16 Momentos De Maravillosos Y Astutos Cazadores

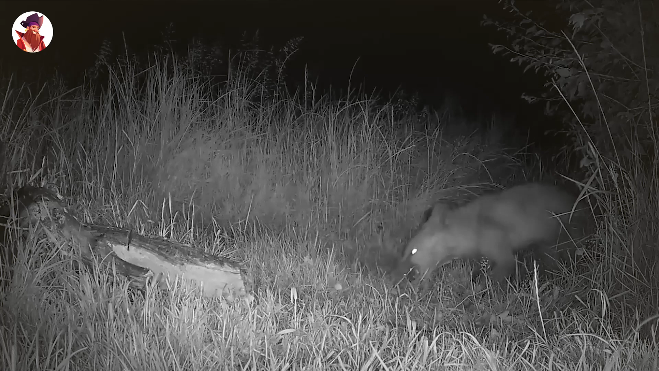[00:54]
Tras una breve refriega, el zorro huye con la rata muerta en la boca.
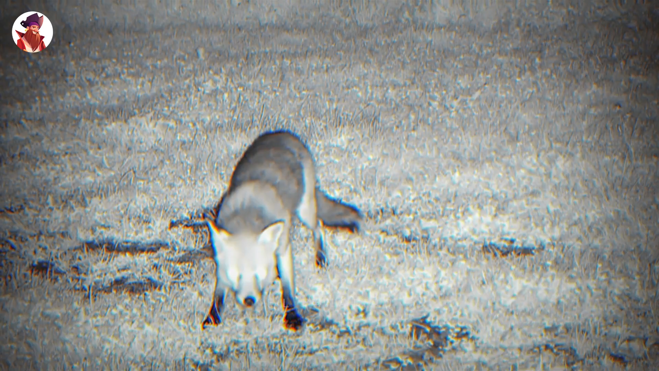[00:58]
Las personas que grabaron este video tenían la impresión de que los zorros no suelen cazar muchas presas porque nunca los habían visto atrapar nada.
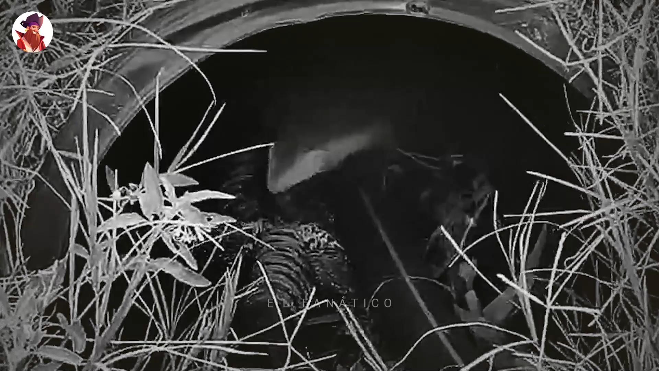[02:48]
Todos hemos visto los locos que pueden ser los tejones de la miel, pero este grisón menor, también conocido como Galictis,
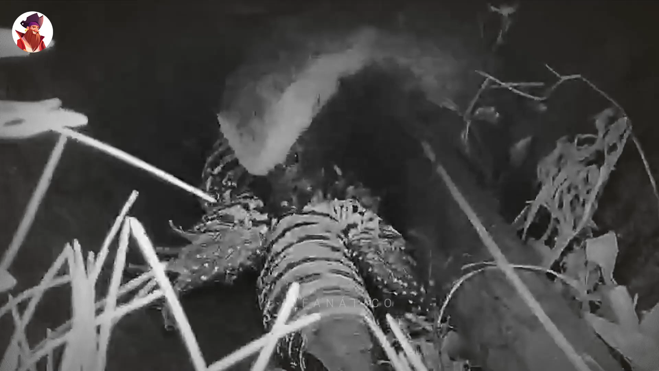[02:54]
lleva la casa al siguiente nivel,
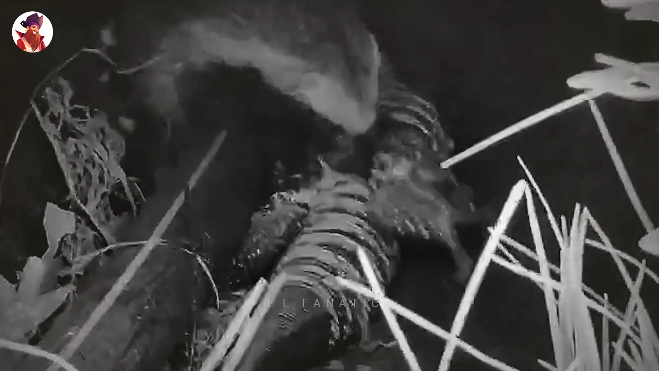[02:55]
arrastrado a un tegu a una tubería de desagüe mientras ya estaba en proceso de desgarrar al lagarto cuando aún estaba vivo.